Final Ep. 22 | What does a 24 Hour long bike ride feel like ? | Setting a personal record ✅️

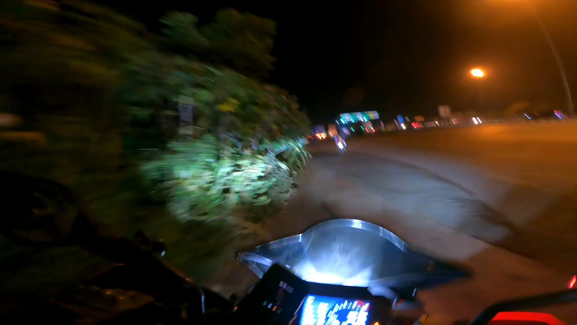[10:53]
We are roughly 350 kilometers away from Pune. We've crossed Surat. It's 7:15 in the evening and we have decided that we want to ride all the way to Pune
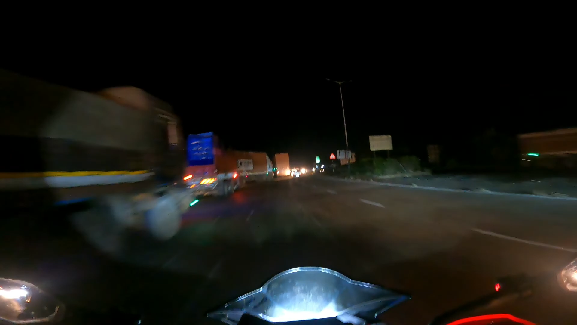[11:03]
without stopping or halting for the night anywhere. So it's going to be an overnight journey on the motorcycle. We'll be on the bike for almost 24 hours. Now that's going to be fun. The only issue is the headlight is not powerful enough for night riding.
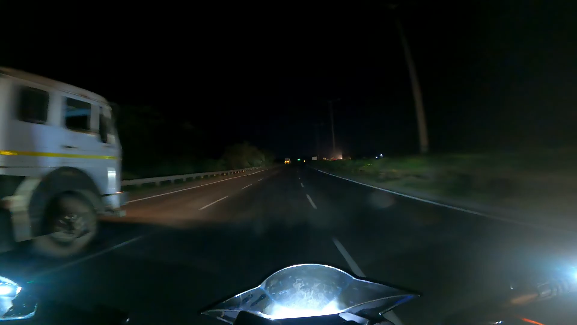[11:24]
So now that's going to slow us down. The highway is busy. Lots of dhaba options everywhere. Petrol pumps also.
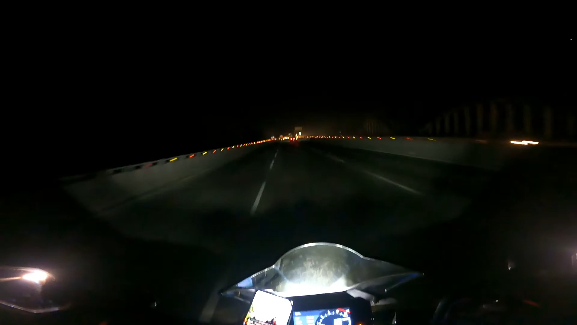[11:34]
Estimated time of arrival in Pune is 2 a.m. But I'm sure with breaks and everything, another 2 or 3 hours.
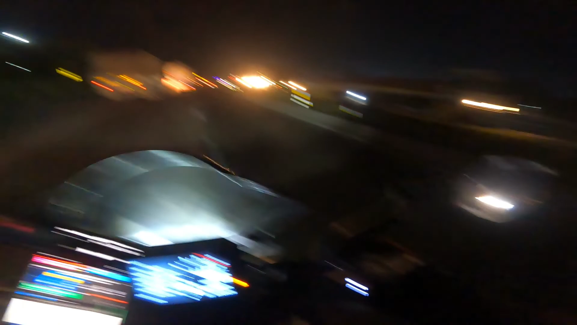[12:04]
So I found a hotel at Wapi and that's where I stayed for the night. But almost 3.5 weeks ago, I forgot my mobile chargers adapter in the room,
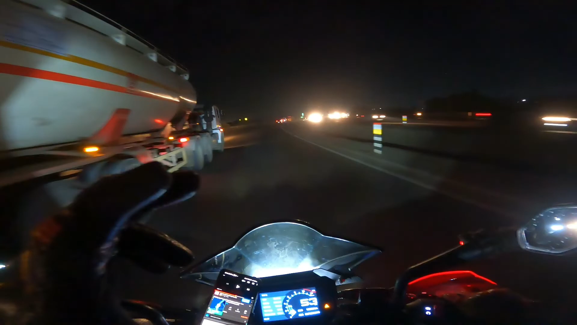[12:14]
so I decided that on my way back I'll pick it up. So now I have to pick it up on the way back for an entire Ladakh trip. Epic journey. And there's a train there, by the way. I don't know if you can see it.
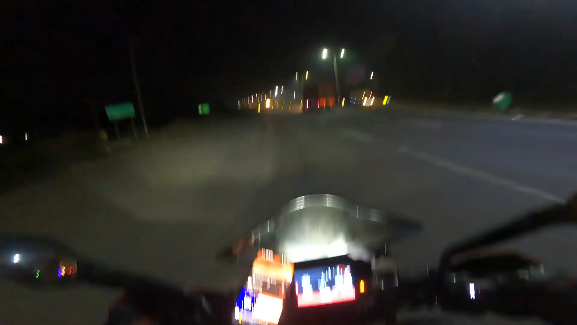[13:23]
So we asked the person at the dhaba whether we've entered Maharashtra. He says yes, now this is Maharashtra only. Bittersweet. Bitter because I know my ride is coming to an end. And sweet because it feels good to be back home.
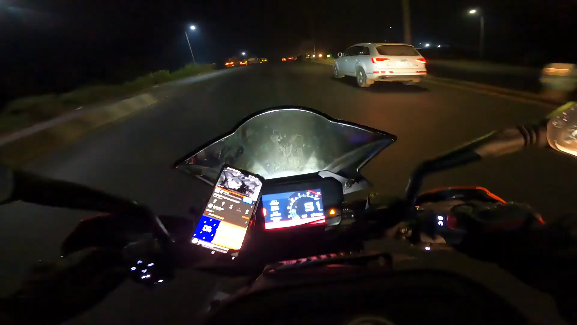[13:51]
Total distance covered so far is 5,890 kilometers.
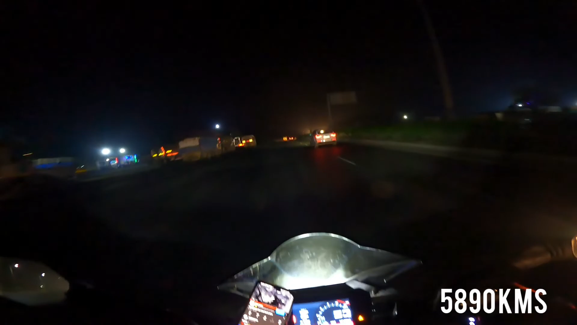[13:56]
Ever since I left Ladakh, I've been missing the mountains.
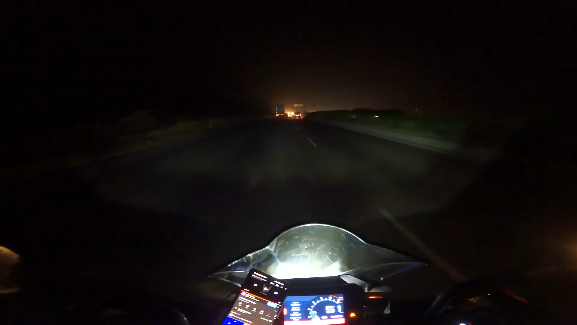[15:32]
I've always come here in the morning. This is the first time I'm coming here at night, so it was quite confusing actually which lane to take. But a truck driver told us to take a parallel lane which connects back to the highway, so we got out of the truck jam quickly. I thought we would get stuck in the evening, and we are only 2 kilometers away from the Danu Fata.
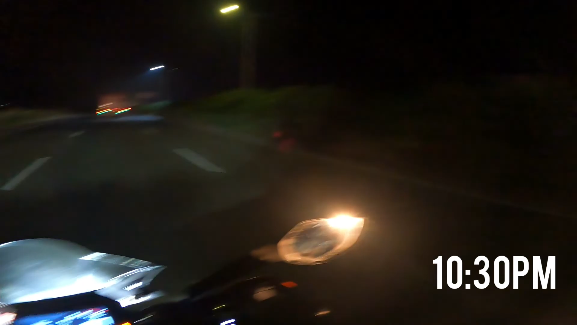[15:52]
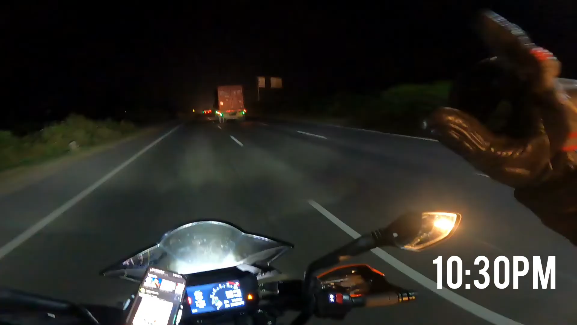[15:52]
She was supposed to take a right turn.
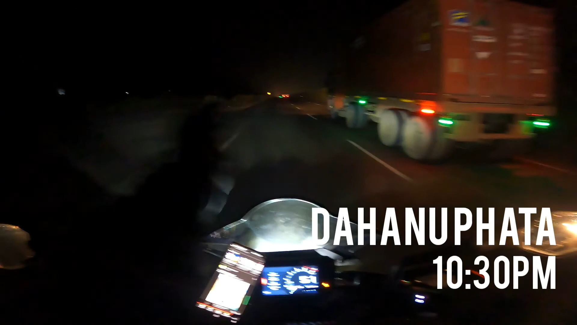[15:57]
We want to keep going straight towards Mumbai and then Pune.
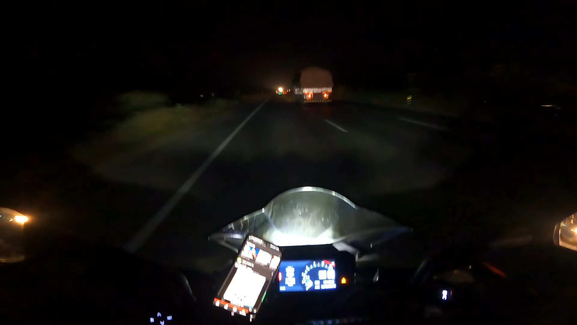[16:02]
So we are in the Danu area. Night, it looks totally different. There are not too many private cars on the road right now. Lots and lots of trucks, and trucks only. We are out of touch with Sanjeev and Pramod. But I've been riding quite slowly for Sanjeev to catch up, but he's still not catching up.
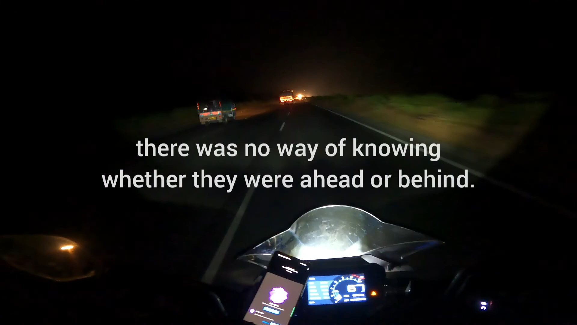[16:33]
I don't want to stop here because this is in the middle of nowhere. There's jungle on both the sides and it's almost 11 o'clock at night. So I don't want to stop at the side of the road. So I'm just going to keep moving at 70. Hi, good evening.